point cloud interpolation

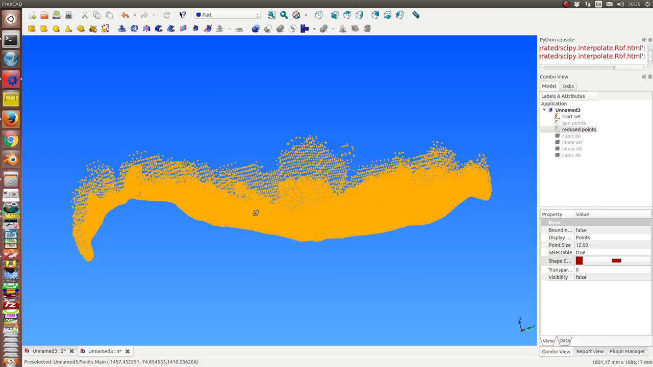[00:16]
I start with this point cloud it has a size of 76,000 points and
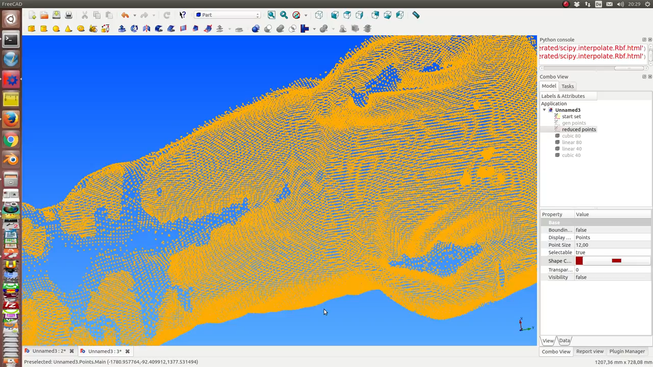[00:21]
it is not possible to create a part of the mesh of this model. So I want to reduce the number of points and then I interpolate on basis of this
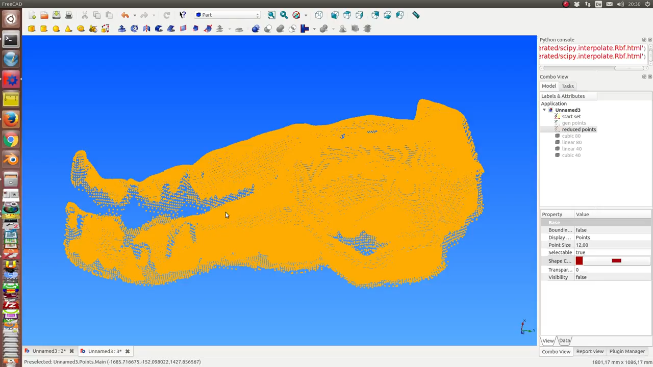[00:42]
smaller set a new model where I can modify some details using CAD methods.
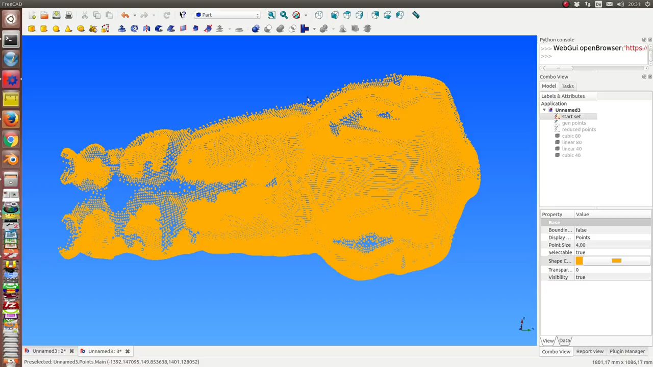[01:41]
This is the point cloud and the first thing what I do is I select a number of points. I use a round function and draw a grid to get less points. In this case I have here 44,500 points and
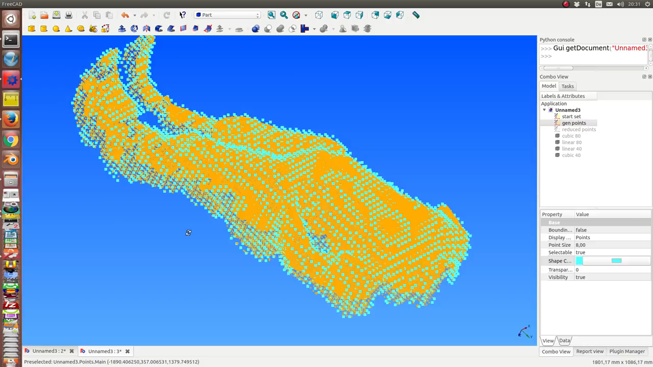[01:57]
now I see there are sometimes some points which lie in a chain.
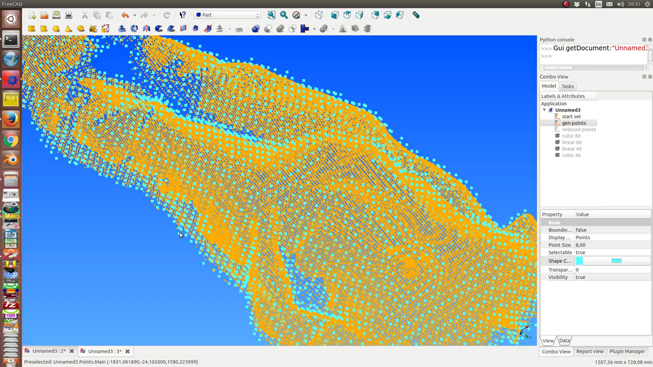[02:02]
the O line in the same z
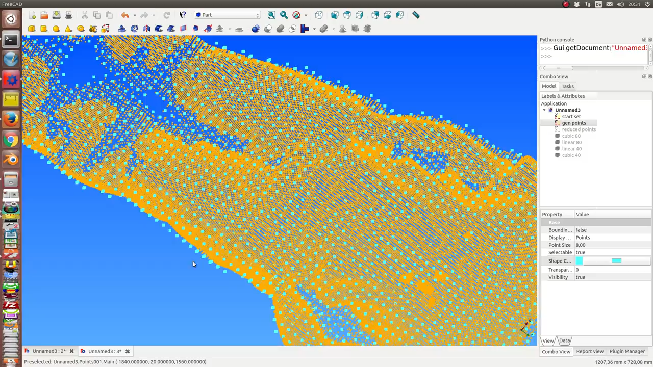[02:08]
direction so I only need the first upper point. I can work this method only when I look from z from the sky down to the model. So and I reduce the points and this is the reduced model and it has now only about 2000 points. So we have a factor from the start set down to the reduced points of 40.
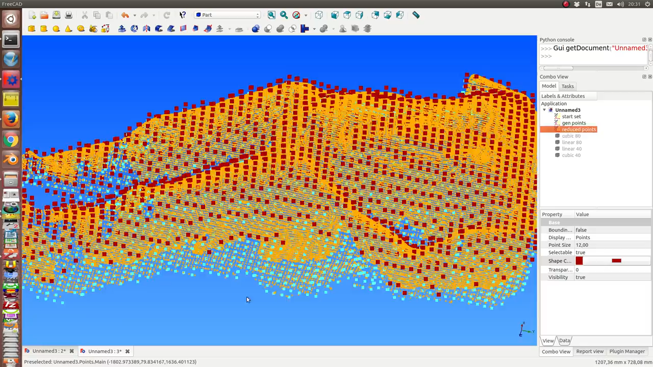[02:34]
And on this reduced point set
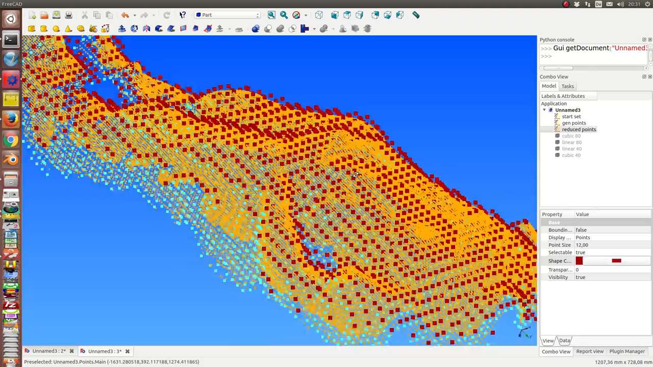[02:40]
I calculate a quad mesh using the SkiPy RBF function interpolation. So what's the result?
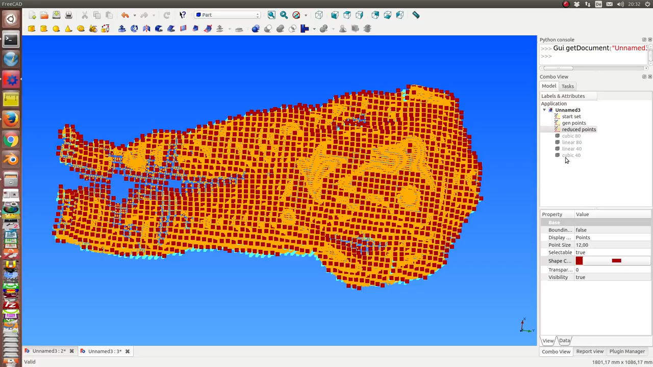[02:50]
The first is a linear interpolation.
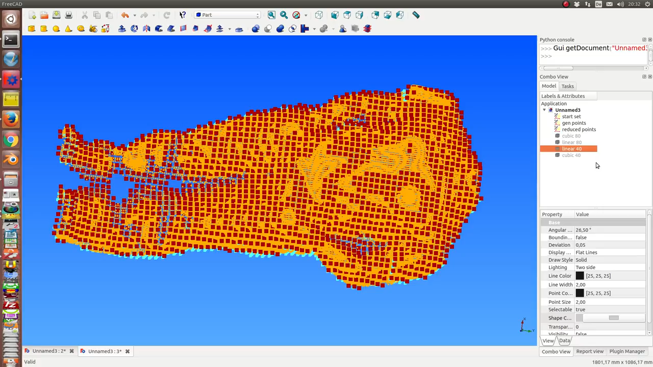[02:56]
Here is a grid with 40 times 40 cells.
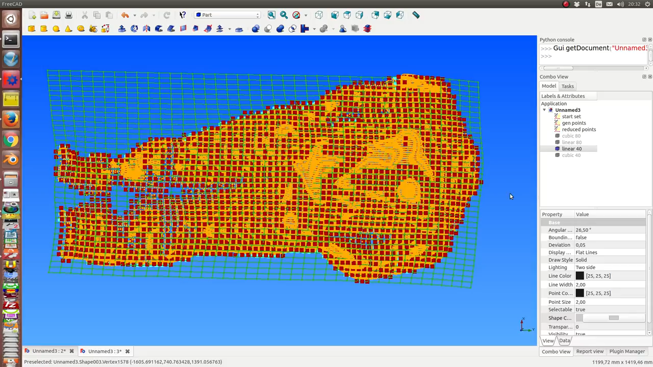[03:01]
That means here we have 1600 points and we can compare it
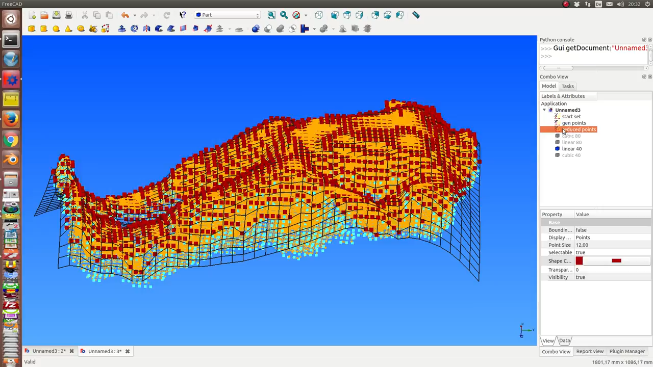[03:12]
with the original data set.
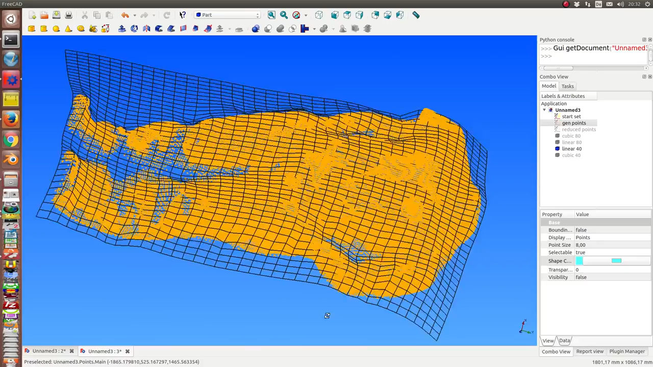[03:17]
and using these reduced points I can
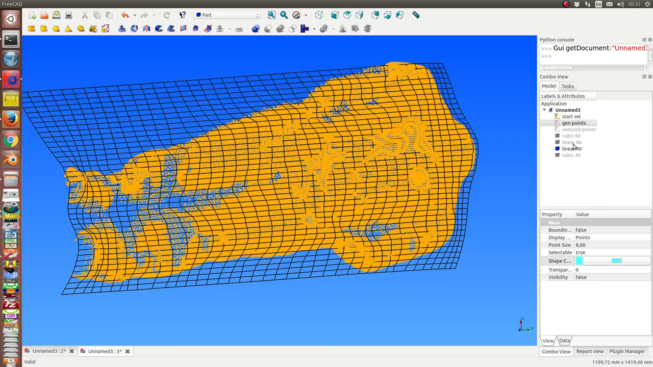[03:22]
also create a finer grid with 80 times 80 points 6400 points.
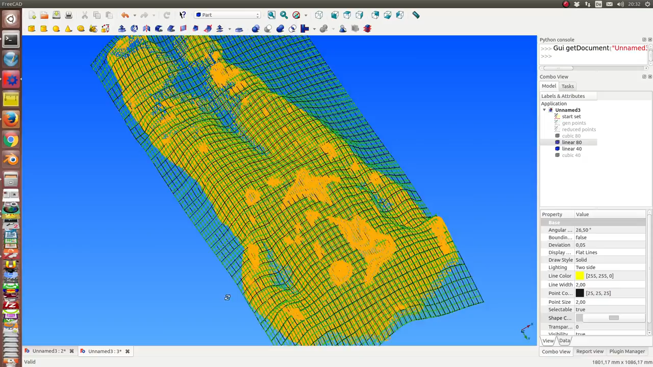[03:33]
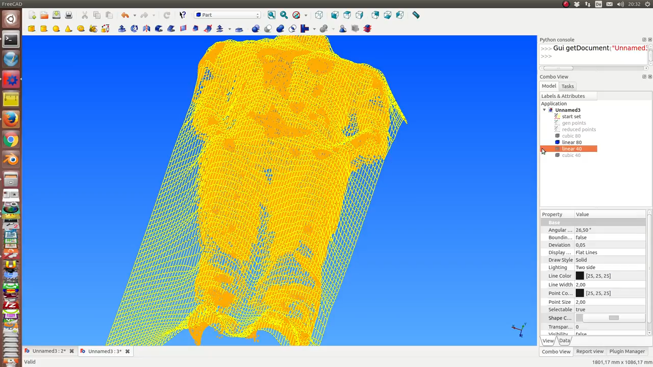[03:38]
and the other thing is to interpolate in cubic mode.
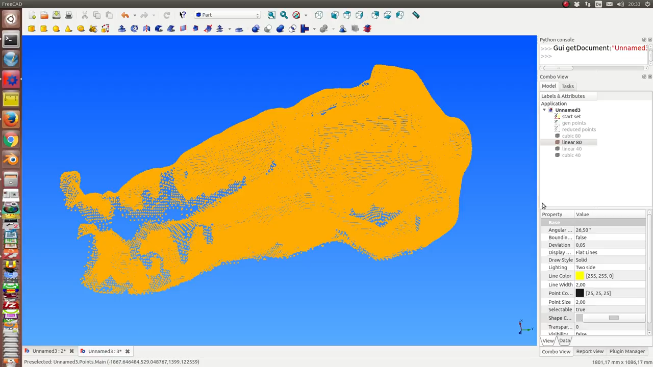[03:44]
and what we see here is that at the border of our model we have these artifacts
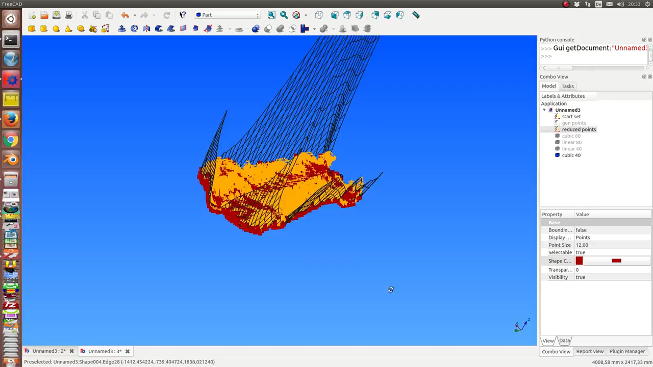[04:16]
and we have to cut the borders for the other interpolation modes.
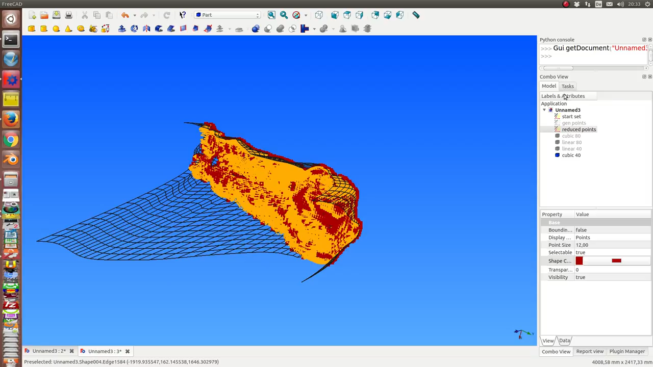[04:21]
Once more the cubic 40 and the cubic 80 grid
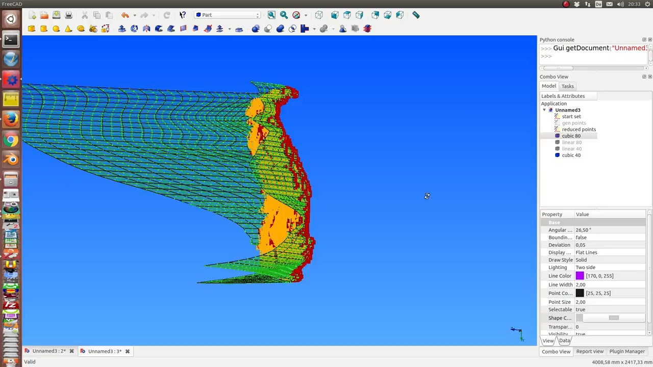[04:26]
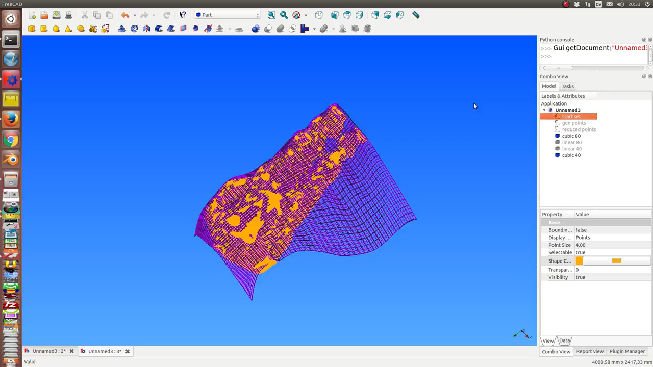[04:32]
and once more here the original model